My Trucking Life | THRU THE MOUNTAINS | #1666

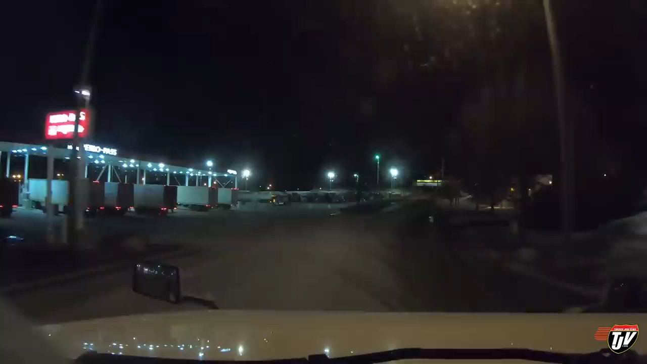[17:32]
It's getting pretty late. I'm getting pretty tired. So we're gonna stop in here, grab a coffee. One more coffee today yet. Oh, I just gotta go a little bit further.